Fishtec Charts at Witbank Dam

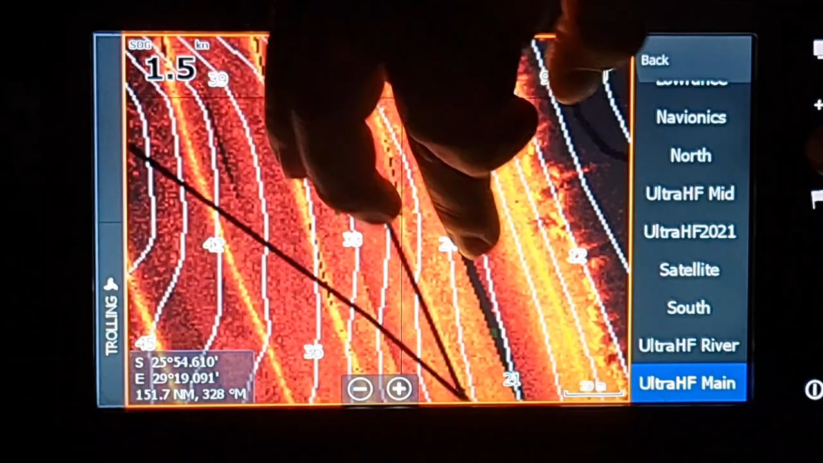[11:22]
over here as well yes i did keep some fish but the prominent uh dominant areas were the rocky areas and um i just want to have a look here i think it was quite a far stretch down but me and um pete were fishing the reeds and fishing the reeds
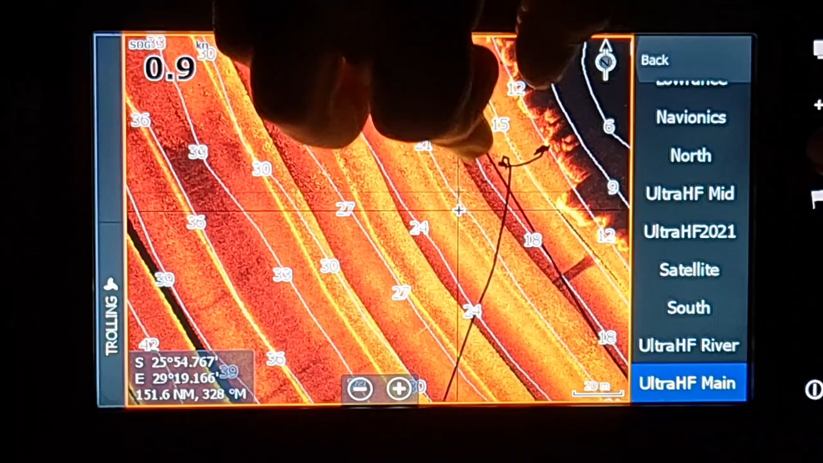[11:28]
On screen: speed 0.9 kn
and we couldn't and i think is it here now no and um the bite
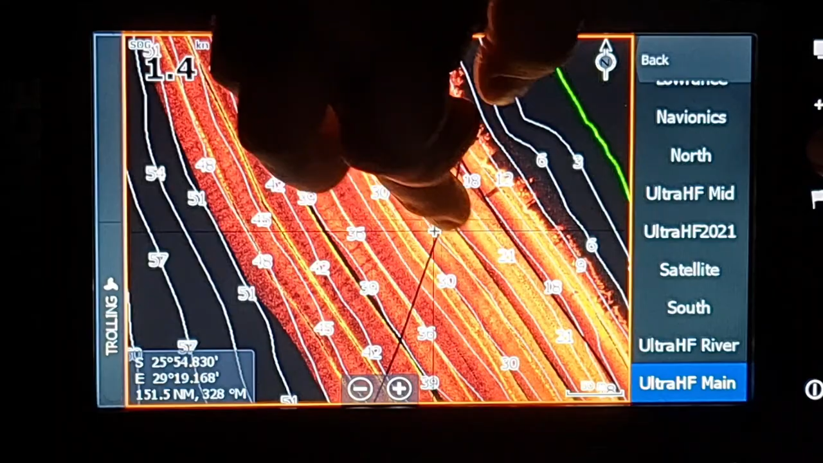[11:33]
just went off and i told them pete now let's let's just go offshore a little bit and i'll find the trail now i think it was
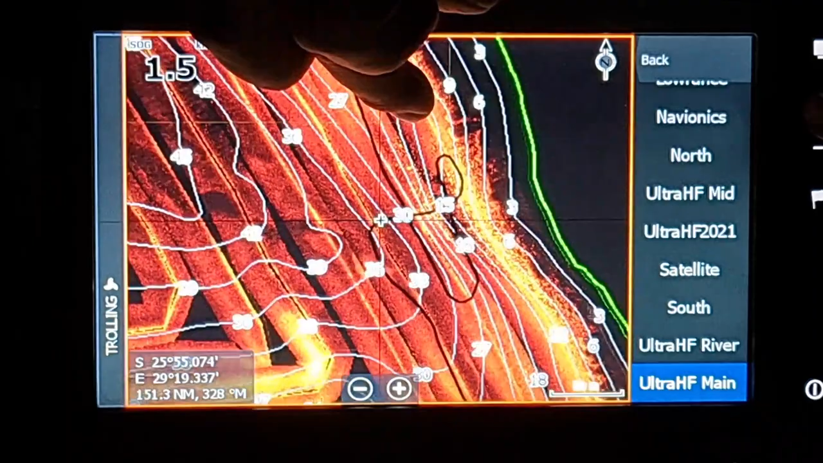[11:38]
over here uh yes there it is okay all right once again
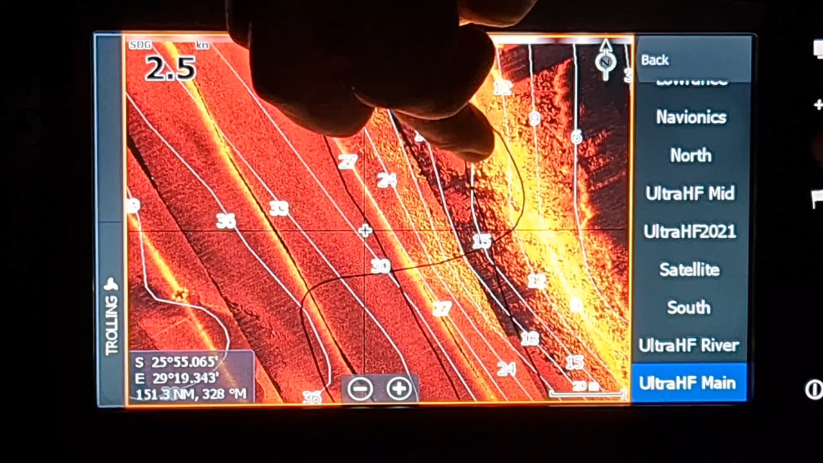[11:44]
have a look at all the rock here now this was quite and you can see how we moved around here this is quite a popular spot because you could fish the reeds there right shallow and then have a look at all the rocky at the bottom that's all rock you are seeing all those little white dots there is rock and it's it's a huge area um of rock there and not so much isolated so that made it slightly tougher to get the actual fish there um i don't want to see exactly where that
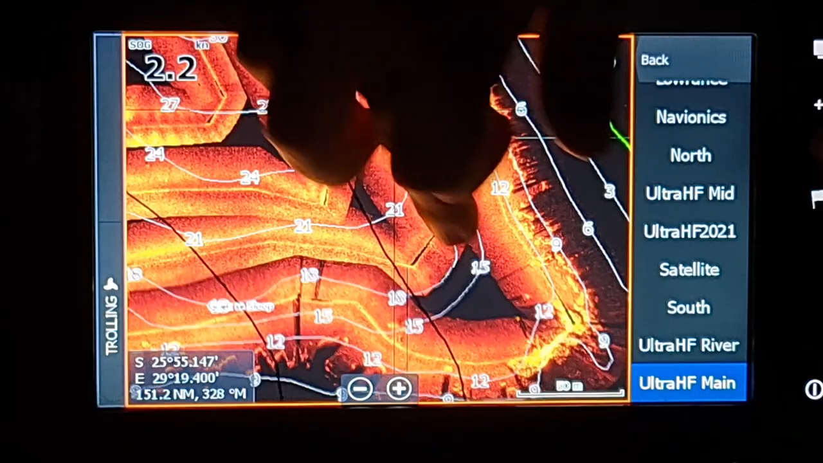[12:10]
i think we've moved past that now check this is not there no there it is okay
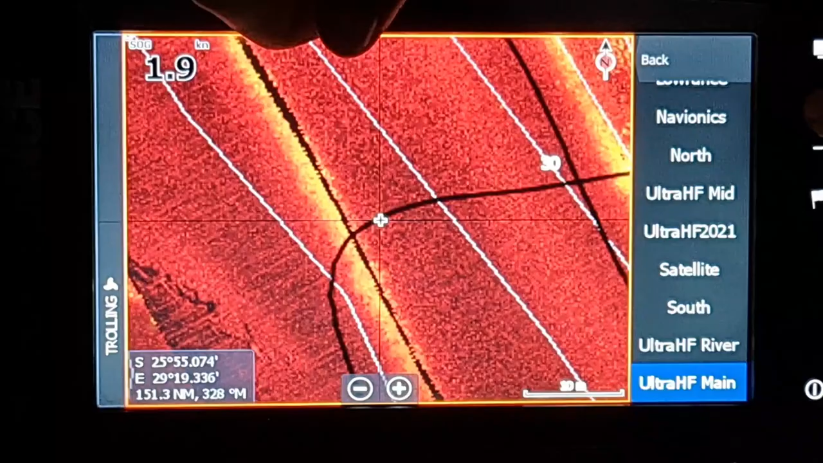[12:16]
all right now this is we were sitting in about 33 foot of water and then there you can see there's some funny rock going on um not very prominent um it's very isolated and it's almost i don't know if it's a shale rock or what's going on there but we were literally parked there for five minutes i threw my shake head in there i think it was one two three fourth
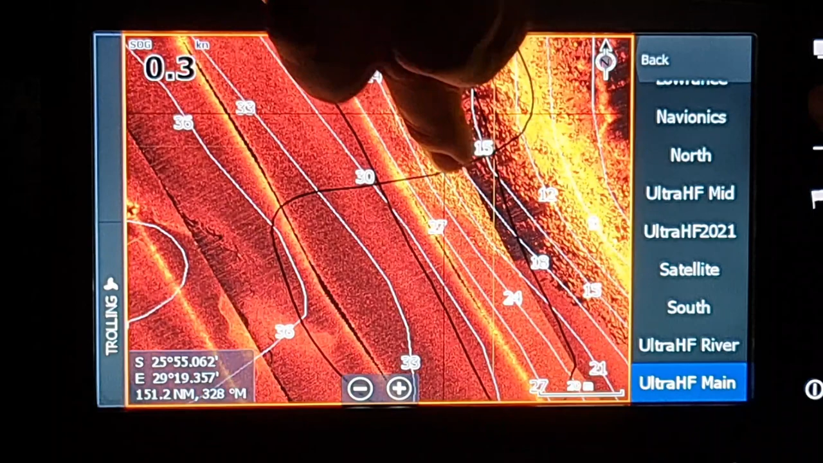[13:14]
wouldn't know these rocks were here um you might pick it up but not as as clear
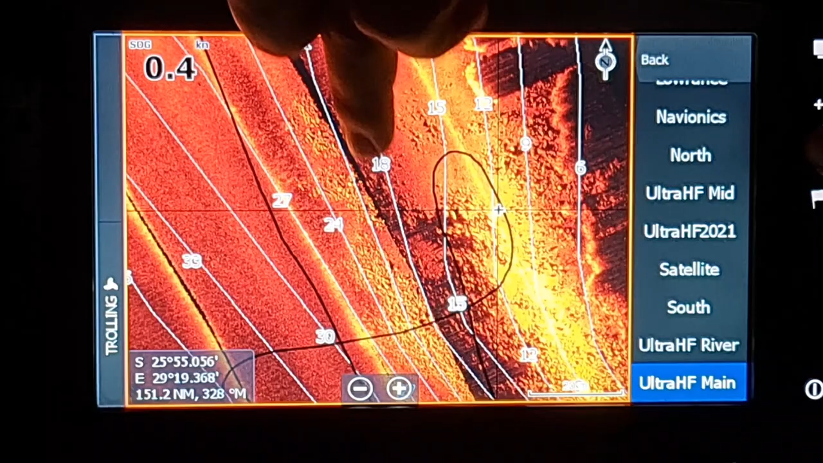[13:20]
On screen: speed 0.4 kn
as what john's made it here i mean these rocks are super clear you can see there's some isolated rock you can see slightly bigger a little smaller um you
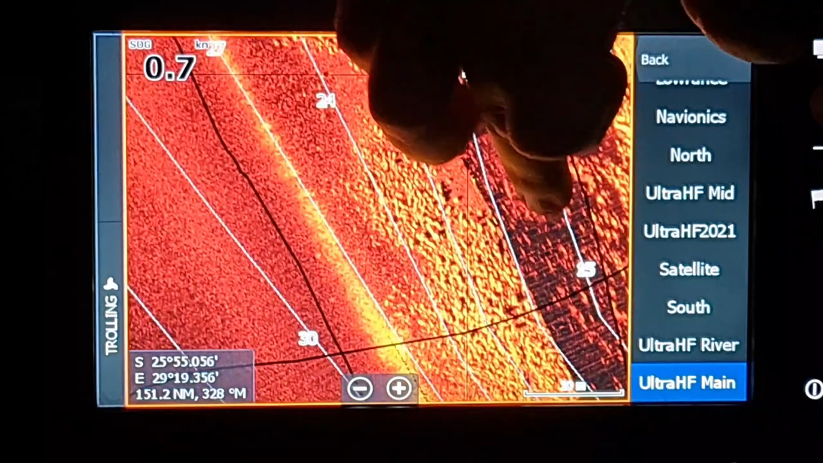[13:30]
know and and on a normal side scan you'll see this rock but it's not as clear as this
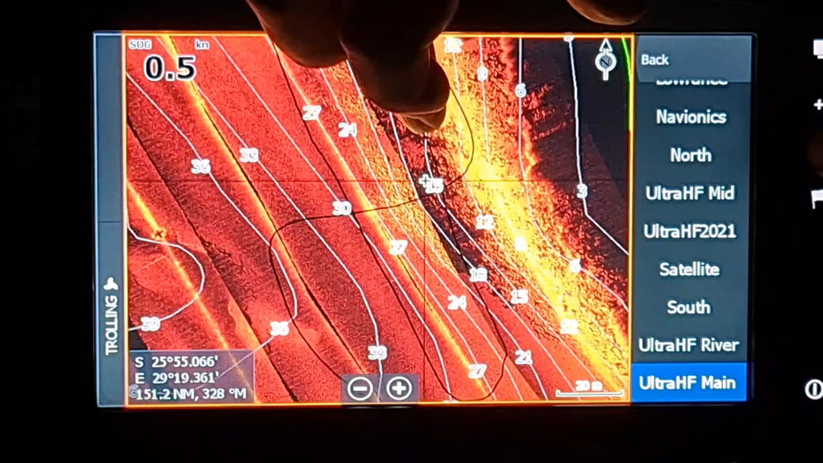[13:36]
On screen: speed 0.5 kn
and um and like i said what was nice was now i'm parked there fishing the rock fishing the reeds the fishing is slow the fishing is slowing down so now i'm playing with my fish line and i'm like i'm just gonna go and check what's going on and i check deep and i see but wait there's some
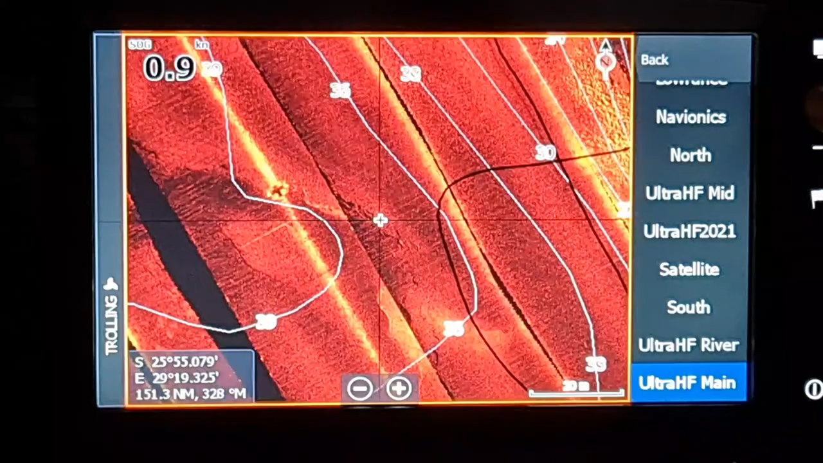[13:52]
funky rocks going on there let's go and try it and we caught two fish off of it um and again
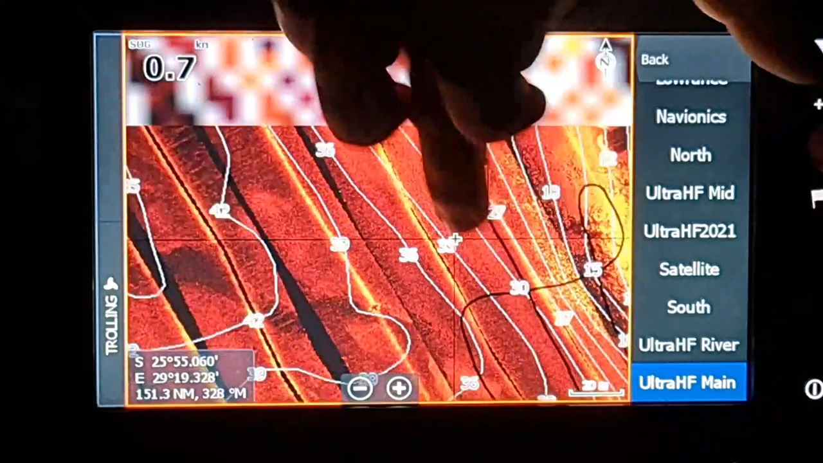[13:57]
On screen: speed 0.7 kn
you can move right up and down this bank and check where's some rock where's um something different something and that can attract attract fish maybe a drop maybe um more vegetation or whatever and um and that's exactly what we
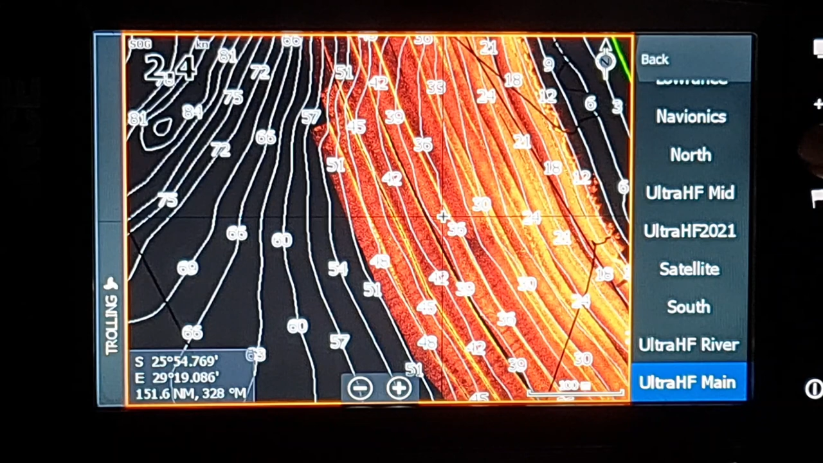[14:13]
also did on our scanning day now with interprovincials or like your nationals um it's a set format so on the monday or on the first day you've got your practice days you can actually go and fish and then on your second day which is usually the tuesday you can go and do scanning so no no rods on the boat allowed just go and scan with your fish finders but with john's charts we
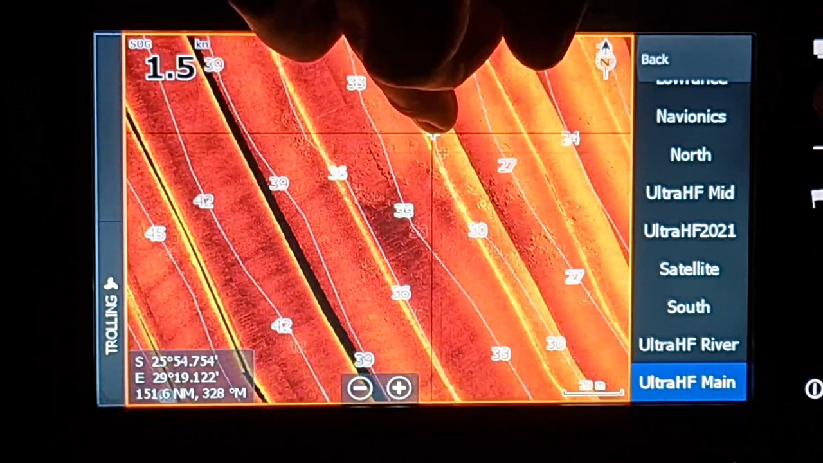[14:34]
actually never left our accommodation on tuesday we all sat on our boats and we literally
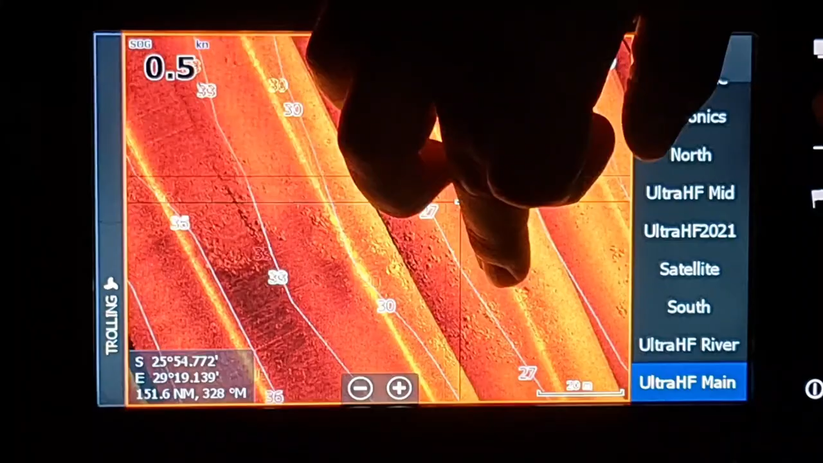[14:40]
On screen: speed 0.5 kn
did this we went up and down the dam and we checked we and obviously in the practice day we found fish 18 foot so we would stick on that 18 foot contour and move up
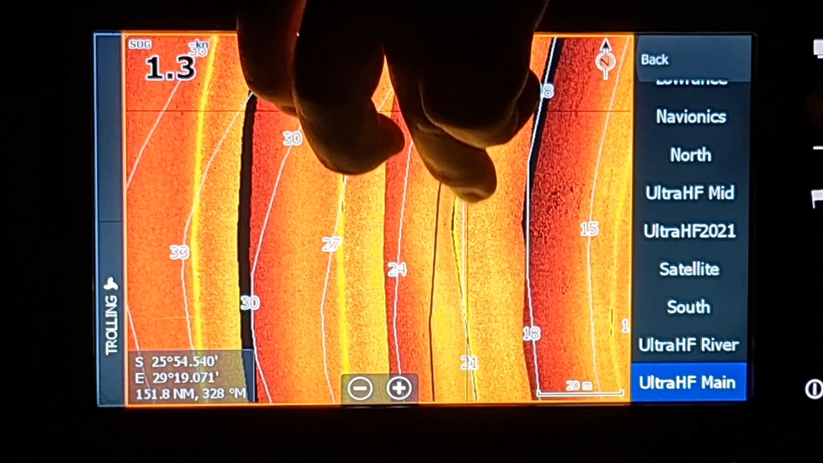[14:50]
and down and check okay there what's that there's some rock yeah it's not so prominent there's a little bit you know and then you can mark it with with a particular icon it says maybe